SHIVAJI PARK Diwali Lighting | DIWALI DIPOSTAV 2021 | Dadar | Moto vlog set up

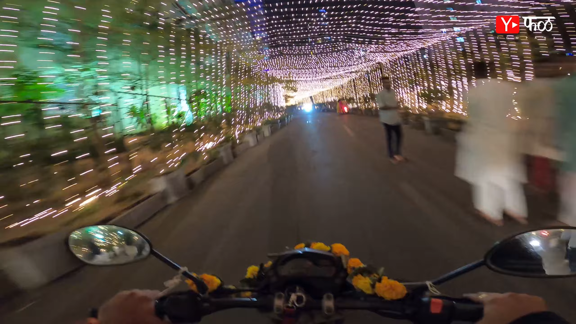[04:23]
अपले यहां मोटो ब्लोक चा नवीन नवीन कोर्या करकरी ताजा ताजा वीडियो मदे तर मित्रानों आपना आता चालवे शिवाजी बार्कला मादा फर्स्ट मोटो ब्लोक सेटाप है माला माहिती तुम्हाला एक गम मत दाखो तो इते भोईवाडा पराण मदे क्रिशंट बे नावात एक टावर है आणि तिलनी
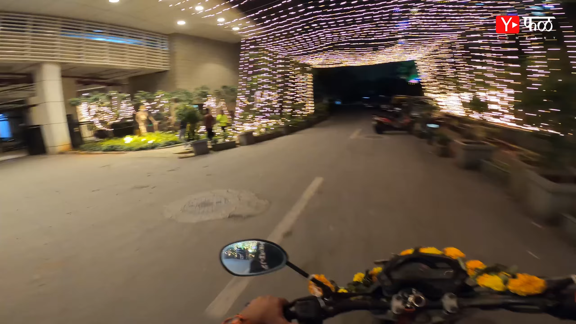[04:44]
लाइटिंग जी माया बिल्डिंग मद दिसते ना एक नंबर यह गाडी
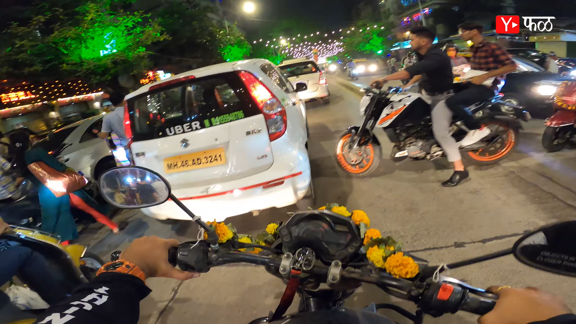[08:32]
आता है होफ्फुली अधावन आलमस्ट शिवा जी पारकला पोतल आनि इते से ना भवन चे लाइटिंग तुम्ही बगू शकता एक
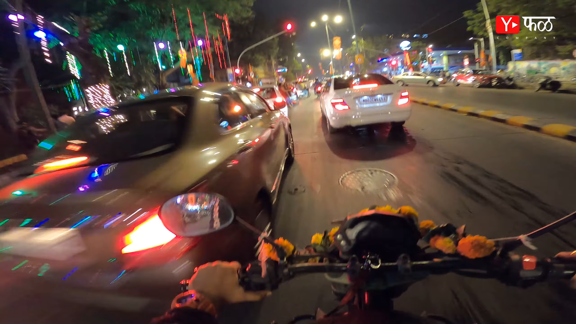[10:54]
भारी वाटला माला पूर्ण शिवाजी पार्ग लाइटिं� अंतर बराज दिवसान नी पाहला में आ लोकान मादे खूप उच्छा है असा जुच्छा है कायम रहा हुदे आणि आशीज भरवाराटी हो दे सगान ची तुम्हाला सगान ना दिवाली चा हार्दिक हार्दिक शुबेच चा हाँ वीडियो बनावनाचा उद्देश एक्�